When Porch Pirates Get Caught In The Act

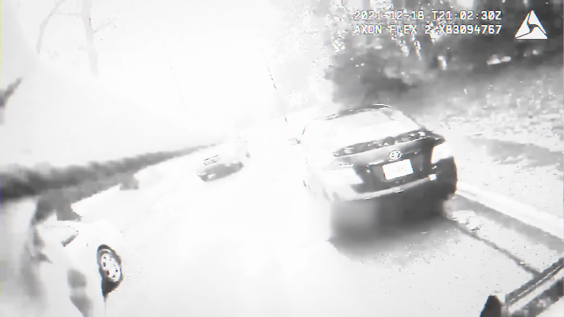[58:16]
Apparently, an individual was stealing packages from a doorstep.
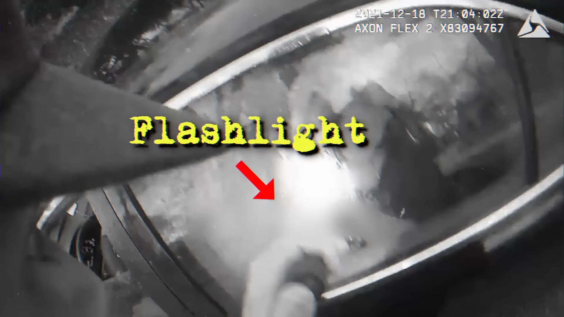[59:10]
The officer uses a flashlight to see if any of the reported stolen items are visible in the back seat.
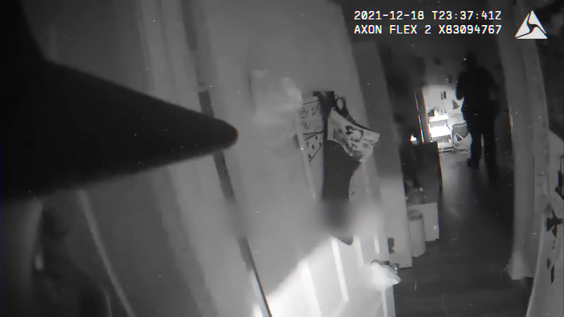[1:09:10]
When officers finish searching the man's apartment, they find more Amazon packages, laptops, coats, a liquor bottle, and many other stolen items.